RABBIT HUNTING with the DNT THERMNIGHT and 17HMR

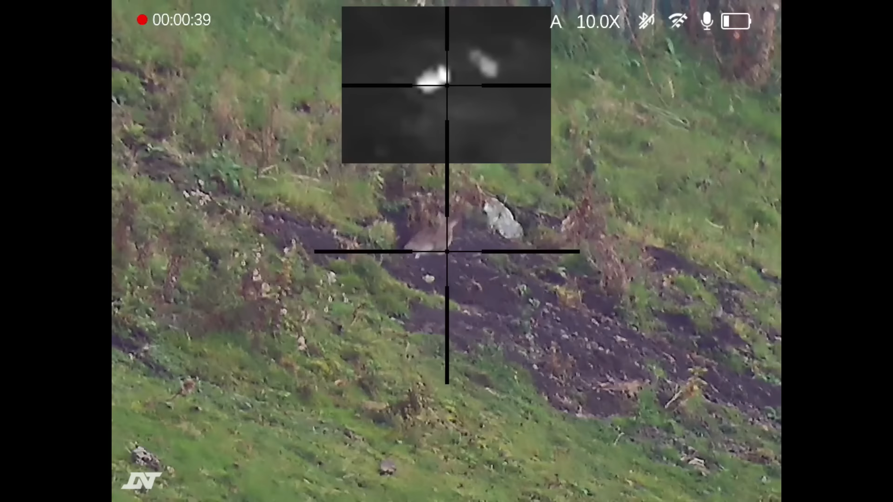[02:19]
Just sat there. Peeping out of it's little burrow.
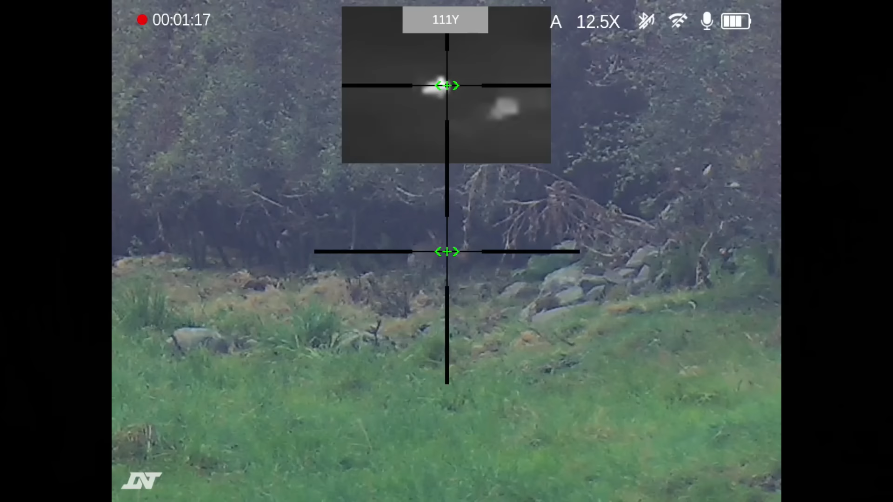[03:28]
There's another one still stood in the same spot. What have you got? There's a hundred and seventeen yards.
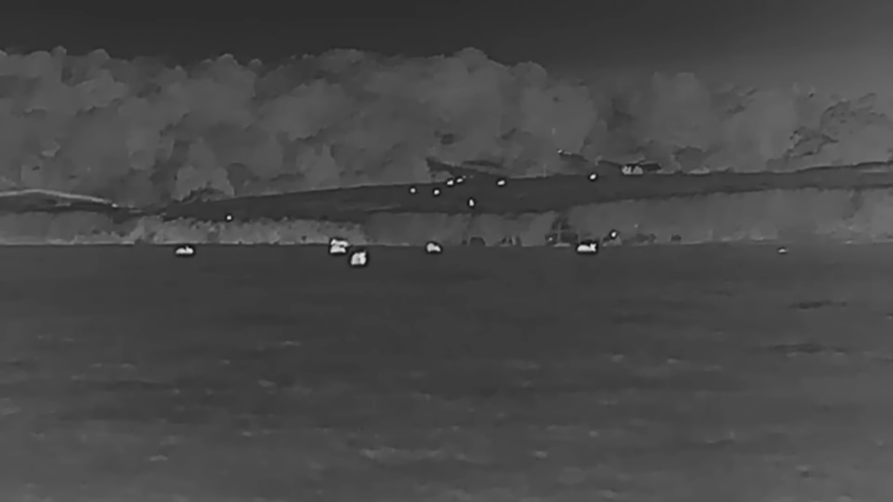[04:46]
See if any are still out. We've got a couple still out. Let's see if we can find them.
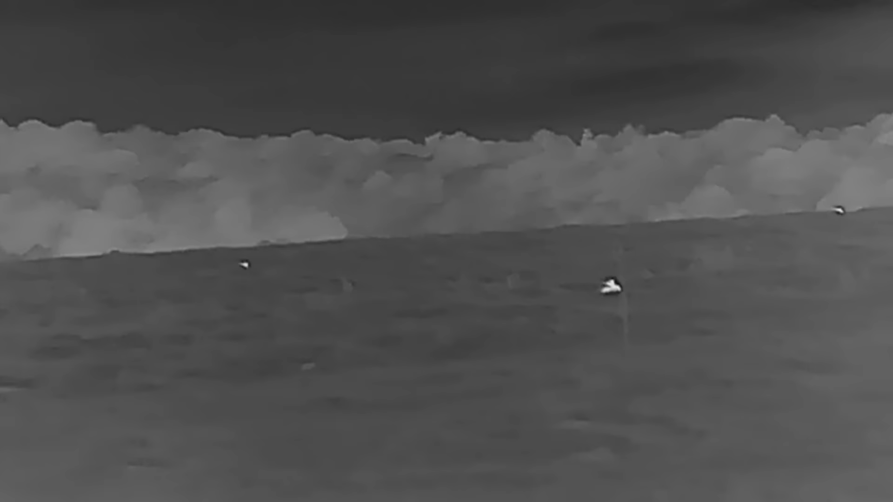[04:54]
Close range. 86 yards. You can see how much it's pixelating because of the the darkness coming.
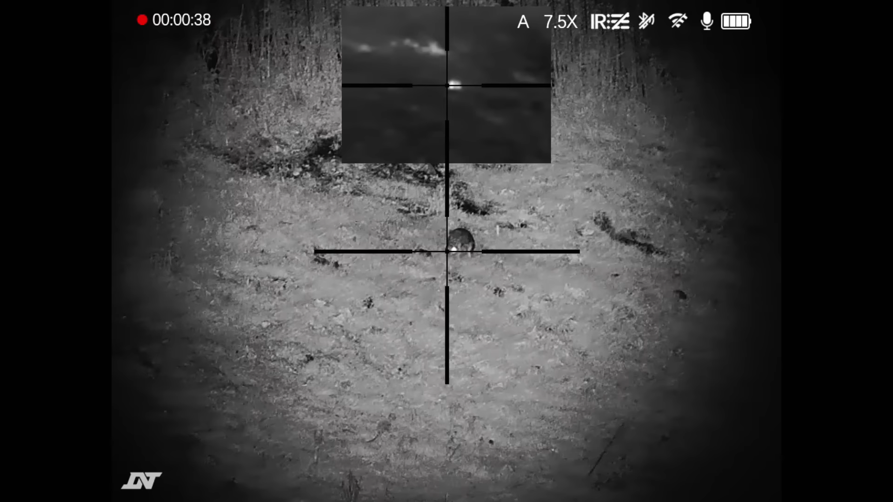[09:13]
Oh, that's a good one. That's a good one. That's a good one.
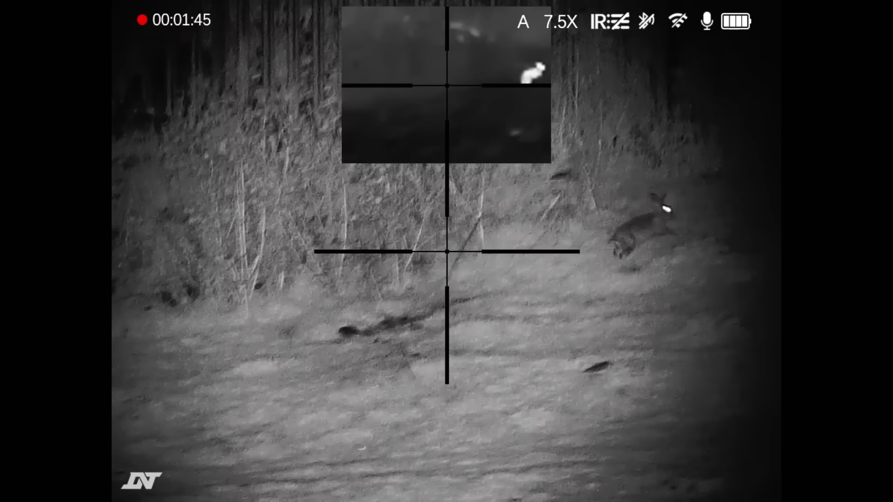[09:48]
oh that was a bit unlucky i missed the second shot that was my fault a little bit more unsteady in the position that i'm in so that's why i missed 70 odd yards i should have had it but